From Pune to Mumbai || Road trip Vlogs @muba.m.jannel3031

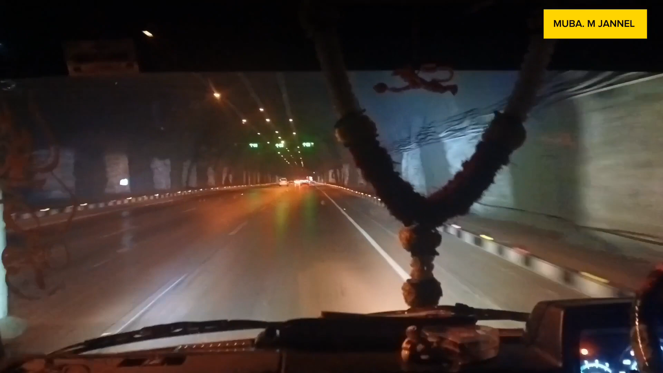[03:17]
We are buzzing through a tunnel now. Sabide tunnel do. Human lamba jawan na jane. Oh, it's coming to an end. Khatam ho gayi jado.